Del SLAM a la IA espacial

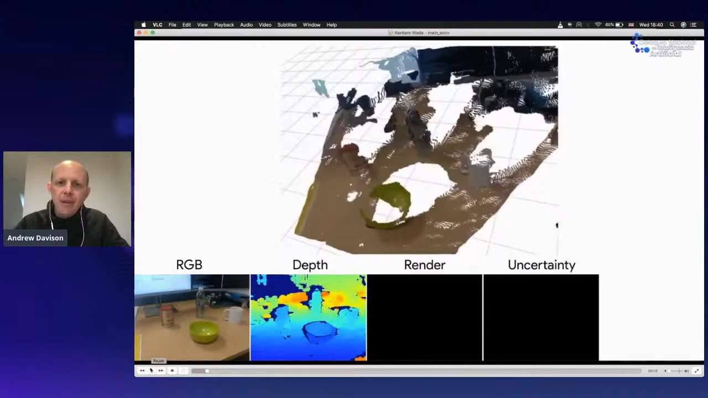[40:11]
So here we specifically look at four types of objects. So we've got bowls, cups, bottles, and cans.
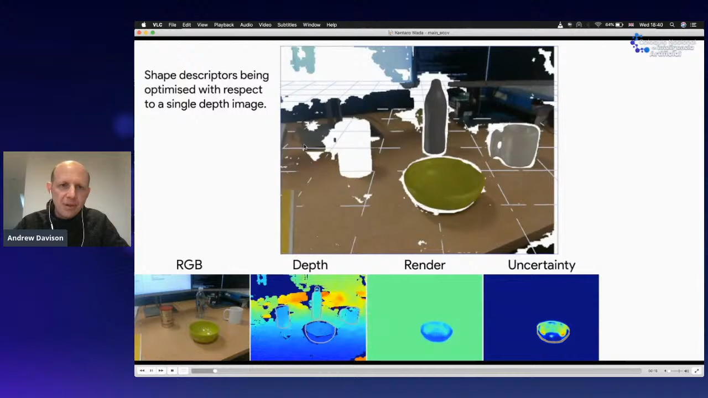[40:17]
And for each of those types of objects, we don't have a specific CAD model, but we do have general knowledge of the type of shape of those objects. And that has come from a large database of CAD objects. So for instance, we've got 3D models of 500 different types of mugs. From those mugs, we use a neural network, we actually use a 3D variational autoencoder to learn a
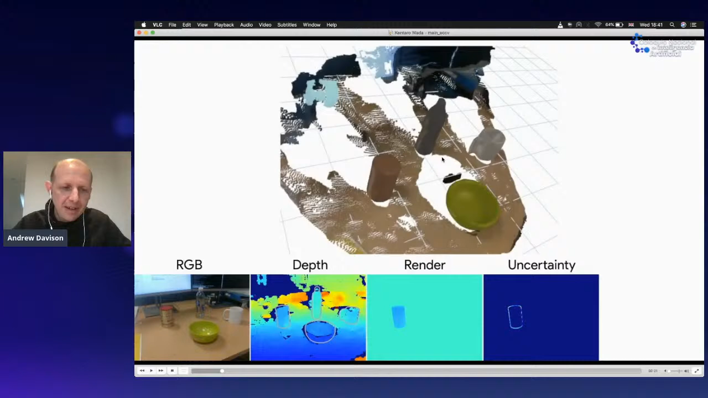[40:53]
low dimensional embedding of the type of variation that you get in the shape of mugs. And then what we do at runtime, having detected that this is a mug,
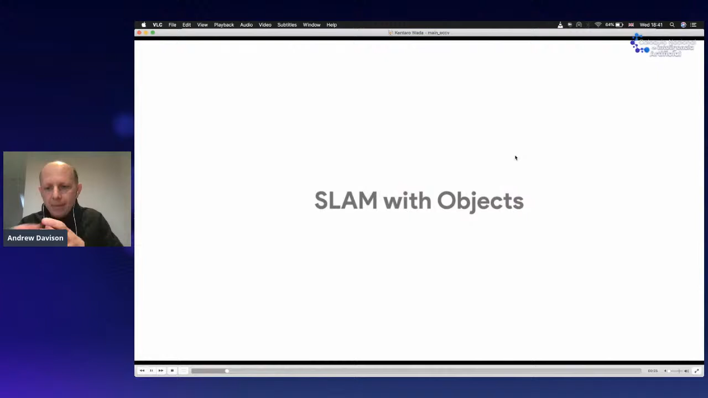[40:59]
we then optimize the code of that learned model to fit the observation that we're getting.
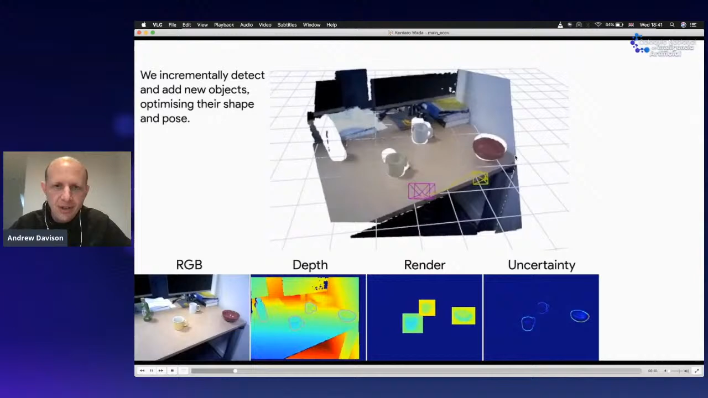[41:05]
So you'll see that when we add new objects into this 3D map here,
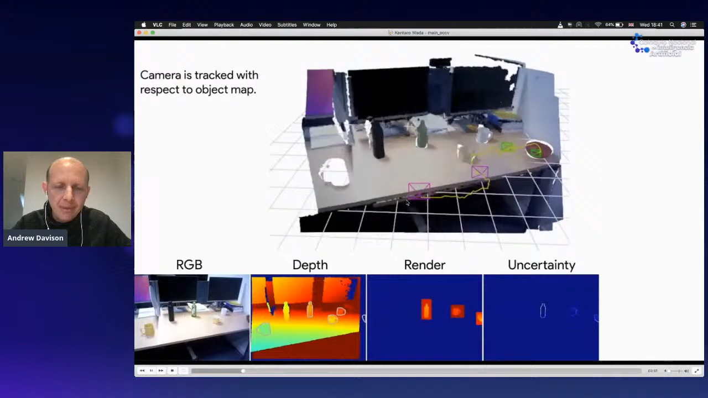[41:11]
we have this optimization phase where the objects appear, but then their shapes are gradually adjusted until they fit the shape of the observations that we're getting. And then again, we're basically building a map out of these objects.
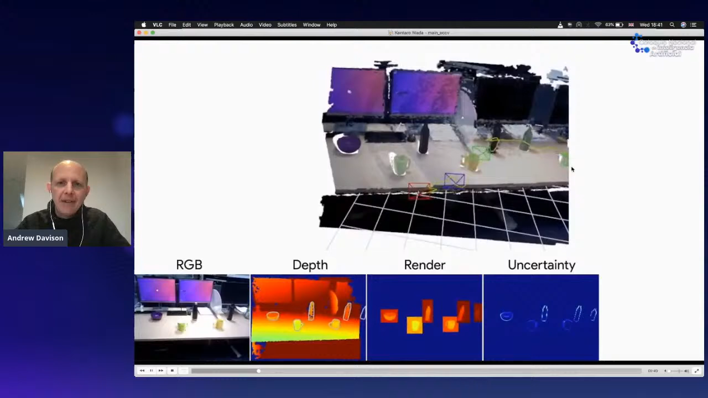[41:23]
So we kind of use each one of these coded objects as a landmark.
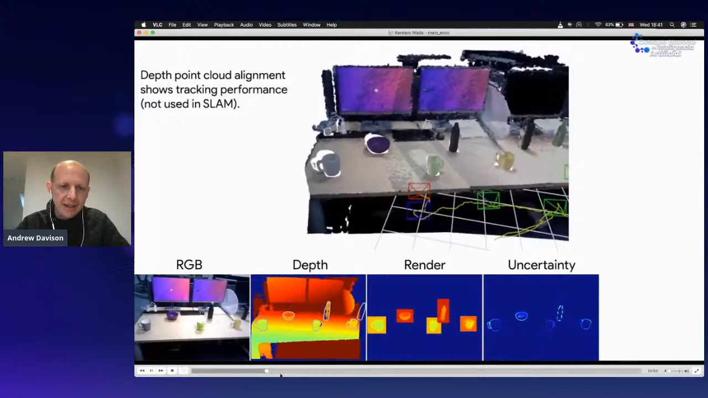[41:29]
And here's a kind of larger example where we're going to take a camera all the way around this table and gradually add to and build this this map of the 3D objects in the scene.
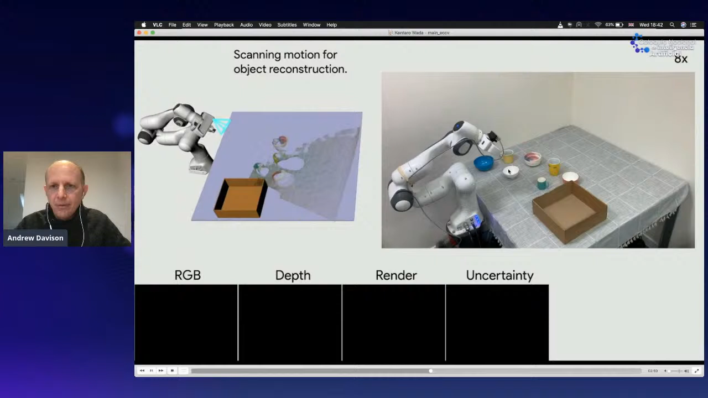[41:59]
It observes the scene from from a couple of viewpoints and
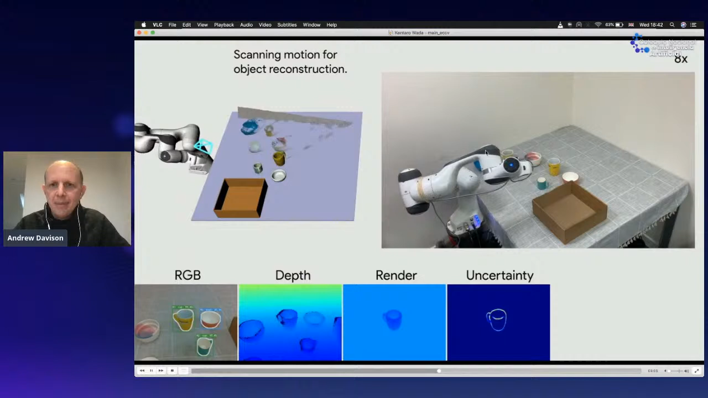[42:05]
estimates the shapes and the positions of the objects in the scene.
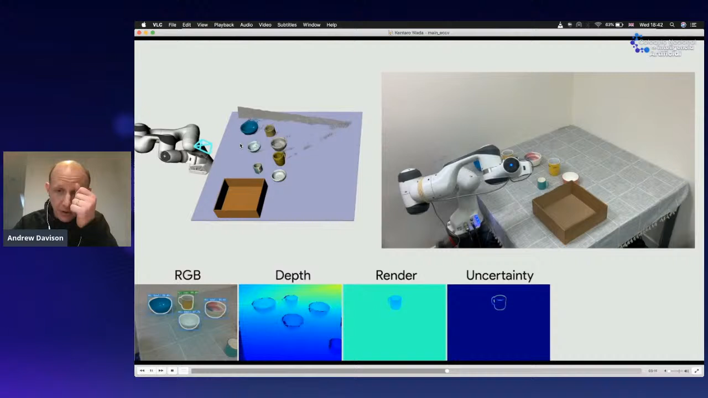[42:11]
And then once it's got enough knowledge, it then goes into a grasping phase where first of all, it picks up the bowls. And its goal is to place the goals into this box and actually stack them.
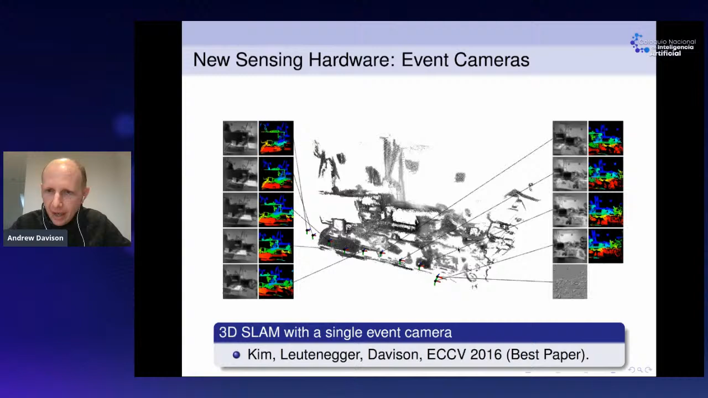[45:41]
And we did a lot of work on trying to actually build SLAM systems that used event cameras. And this is one of the visualizations of that. I don't have time to go into that much more. So what I'll talk about a little more is, is work around processes.